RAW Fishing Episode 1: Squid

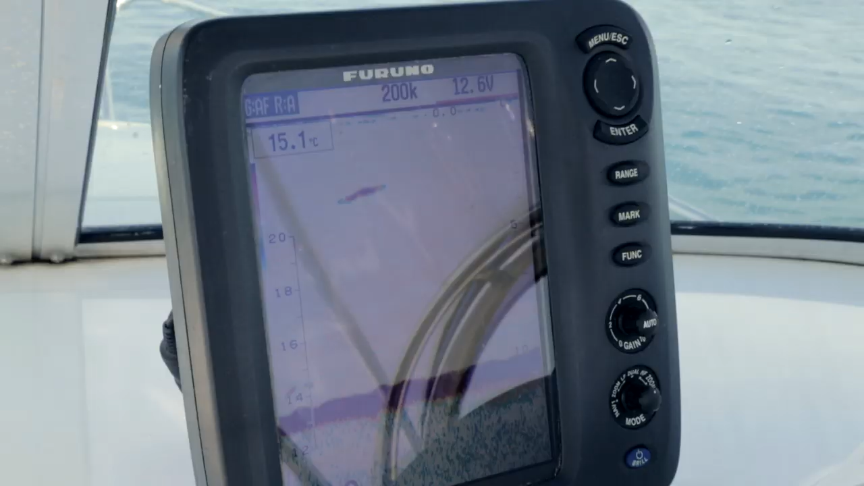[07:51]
On screen: water 15.1°C
Now, a lot of the time you can use your sounder to check out whether you are over sand and weed, or whether it's a hard rock bottom.
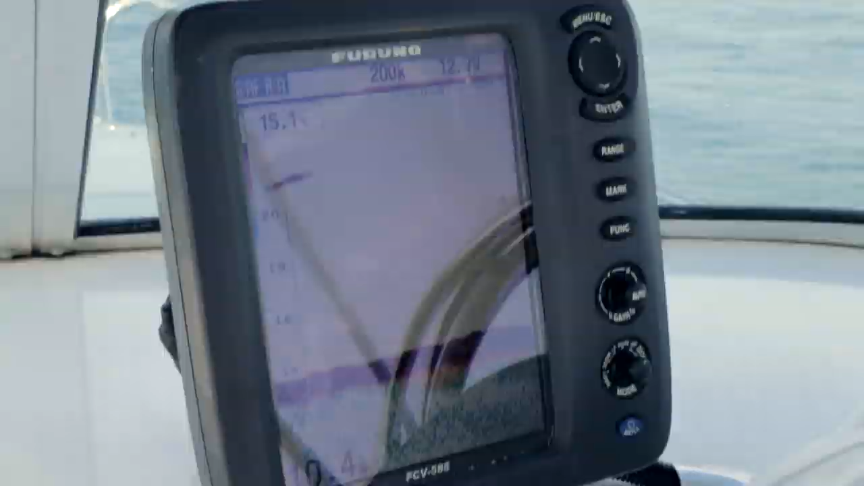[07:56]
Today, we're lucky enough in that it's so clear that we really don't even need to use the sounder. We can see the sand holes, we can see the weed, and what I'm really looking for is some of that nice grassy weed.